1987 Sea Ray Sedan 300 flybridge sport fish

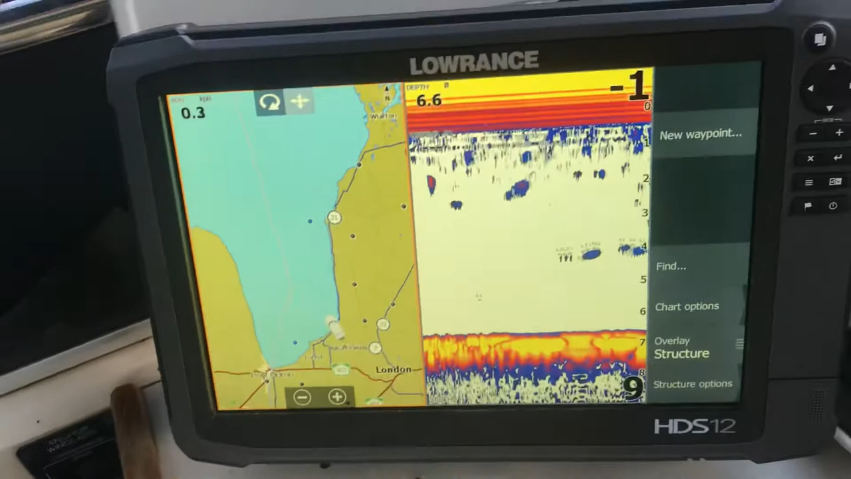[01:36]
And here's my, this is all touch screen.
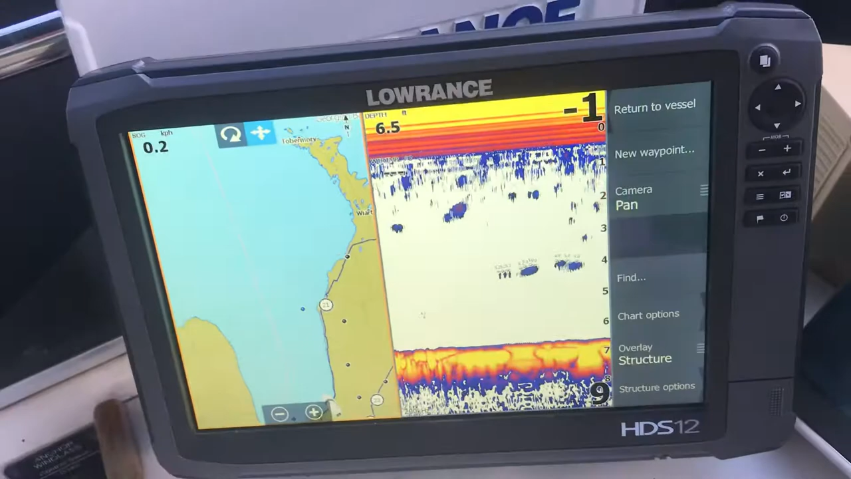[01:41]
These are top of the line. I have a 12 that goes here and then I have a 9 that mounts back there.
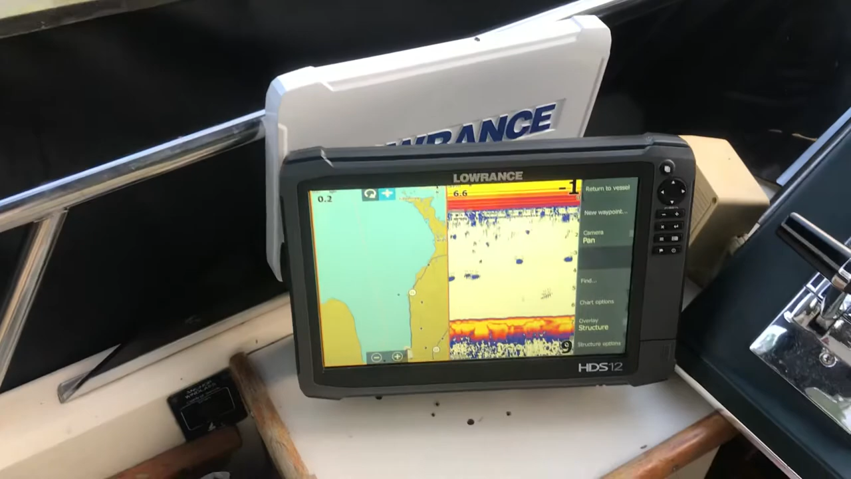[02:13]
I'll show you your depth, water temperature, navigation on it.